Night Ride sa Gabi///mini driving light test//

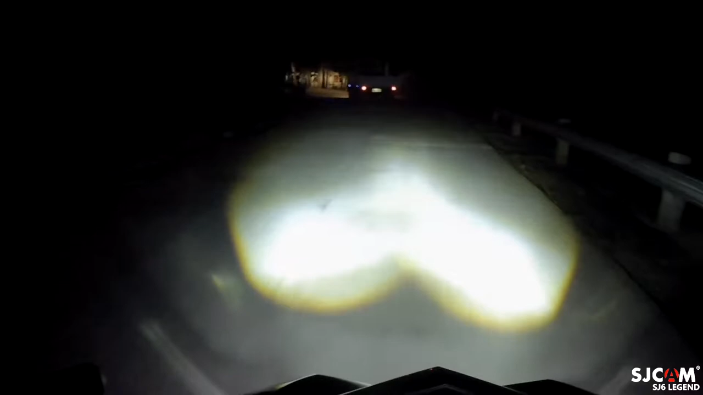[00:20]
maliwanag naman to kasi naka may mini driving light tayo. Maliwanag naman to. Pabalik na tayo ng ating city. Dito tayo